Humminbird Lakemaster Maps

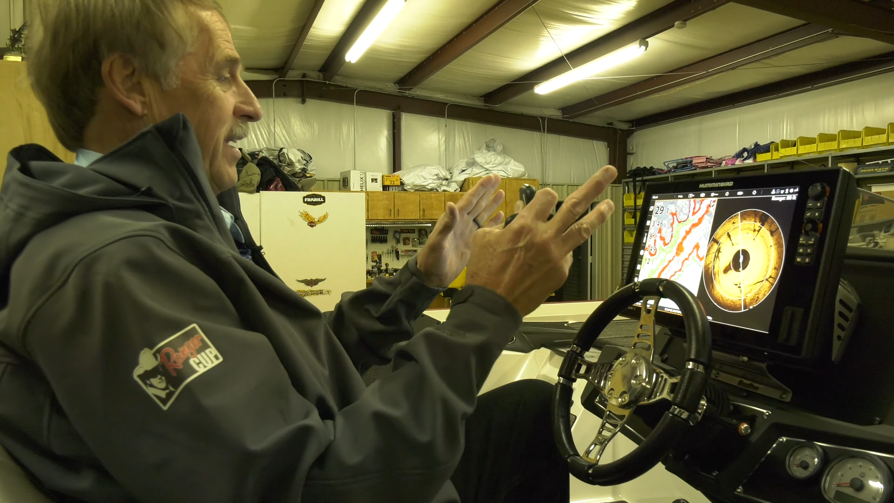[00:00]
I'm sitting here in my garage. This is so awesome. I've got my Solix 15 set on simulate.
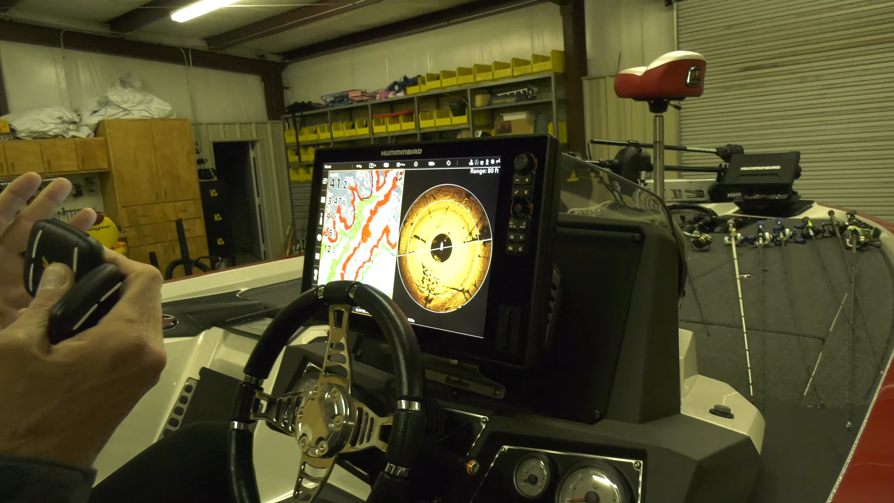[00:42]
They actually chart the entire lake and they make this map. This is Lake Murray. I'm going there tomorrow to fish but it's completely changed everything for me in the way I fish. I've got this map now split screen. I've got on one side I've got the new mega 360 which I'll talk about in a minute mega imaging 360 but right now I want to talk about the advantage of having the map and what the map will do for you.
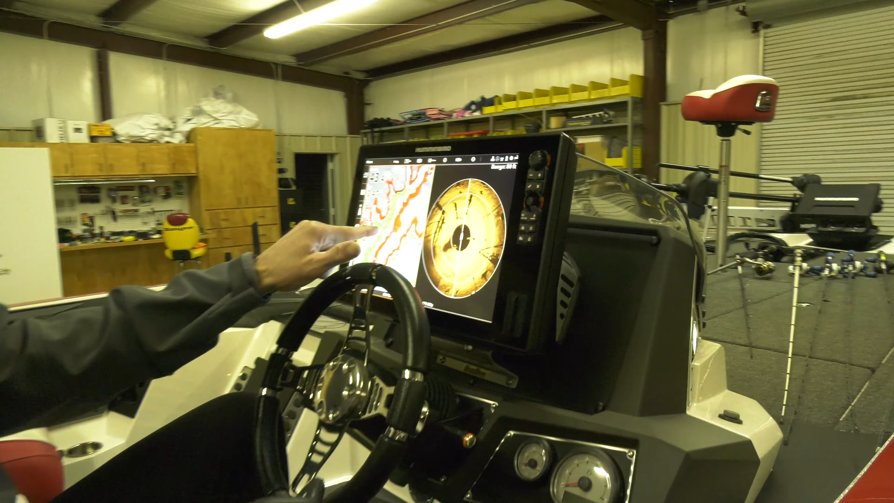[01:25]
That helps me navigate it when
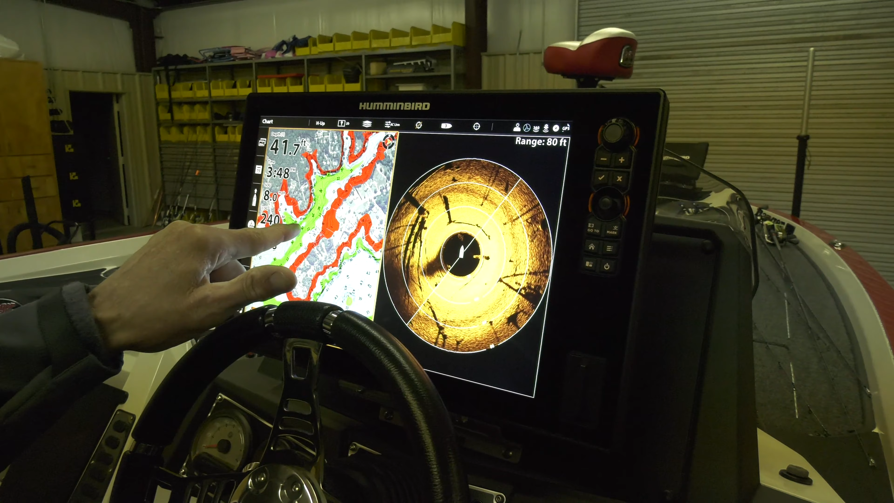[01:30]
I'm running but what this really does look at all the different contour markings and look at all
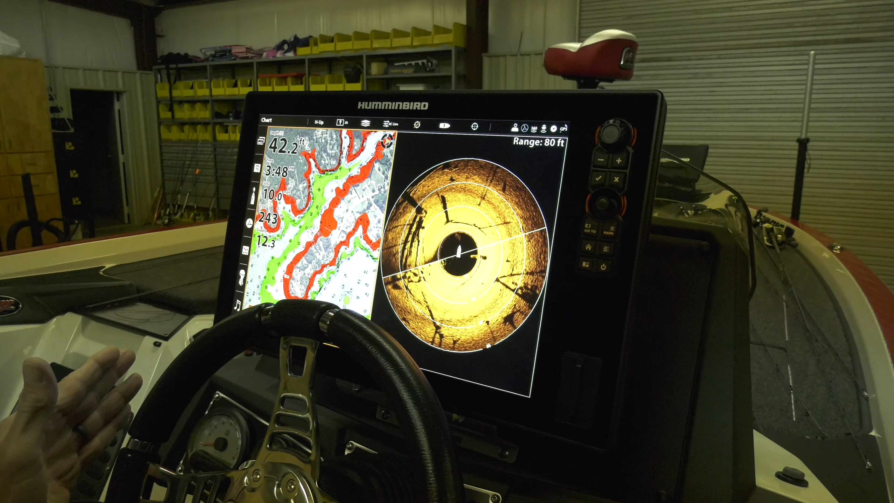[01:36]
the little depth range with color that you can see and that little nook. You see that little nook in there?
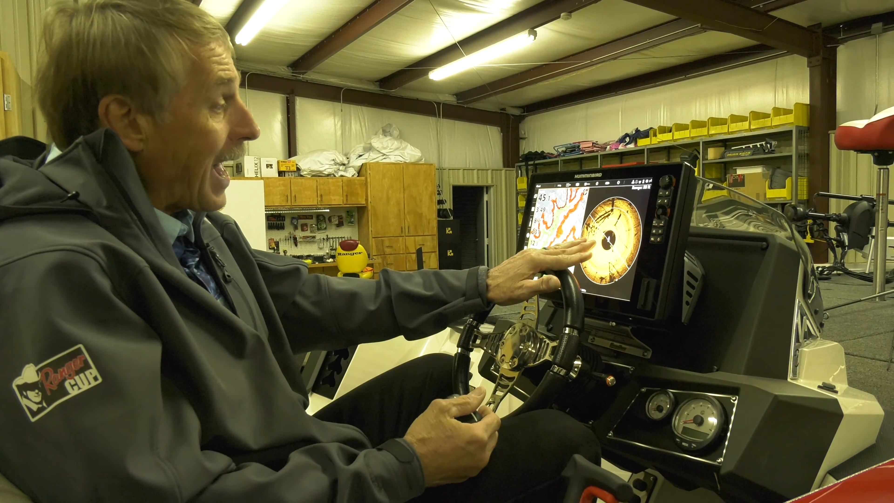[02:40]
I say oh that little point comes out further than I thought it did you know. So now I can pull up there and fish and position my boat to take advantage of that long point that normally I would run over if I didn't have a map. And now that I have Mega Imaging 360 as I go down that bank I'm looking at the little high spots and little points. I can now see the brush piles. I can see anything that was added to that lake. Murray a lot of guys put cane piles in.
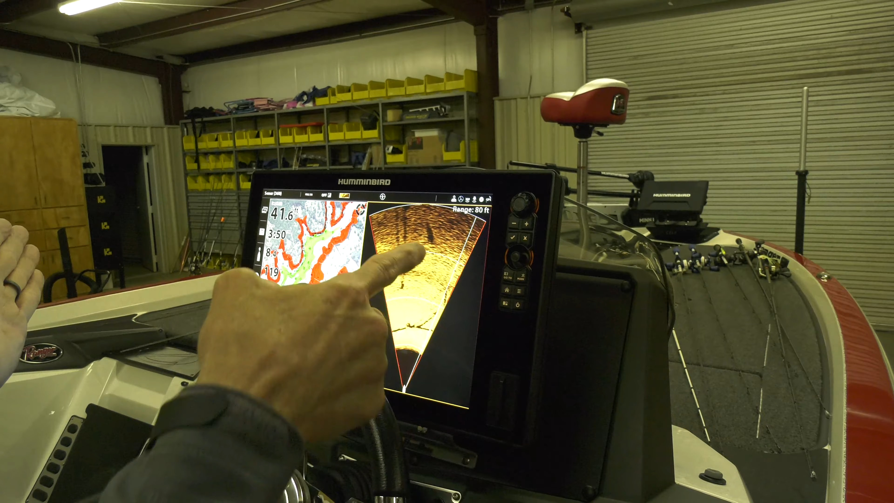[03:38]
Sometimes I just want what's in front of me. And if that's what I want to do then all I got to do is go up there and push the button.
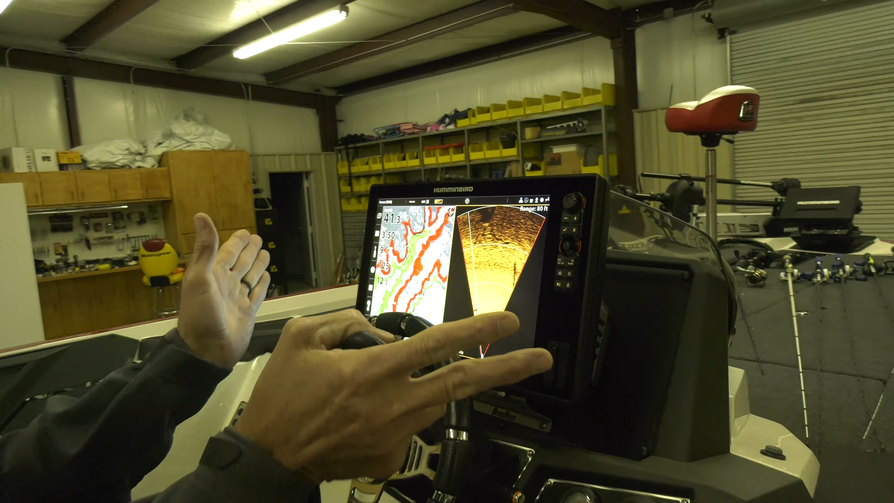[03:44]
And now I'm only sonaring out in front of me. 80 feet in front of me. I've got my sonar running and it's just going at about 80 degrees. So I'm seeing now what's in front of me. So I've got my map that's showing me any little high spots, showing me an elongated point. And then I've got my sonar going. If there's a brush pile, if there's a stump, there's a rock, if there's a fish, I can see it.